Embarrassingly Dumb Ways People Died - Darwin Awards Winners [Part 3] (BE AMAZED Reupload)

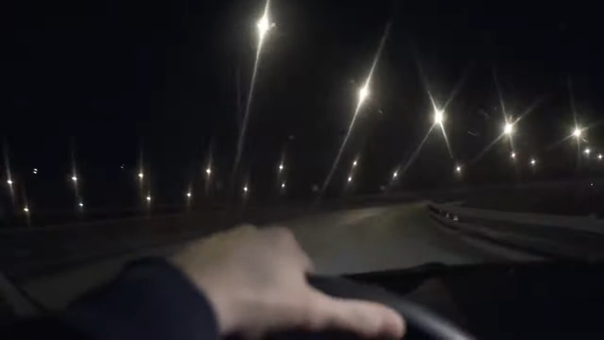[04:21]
20-year-old Kalita Hicks was driving her 1986 T-top Monte Carlo along a dark Kentucky highway at 3 a.m. one morning in August 2010.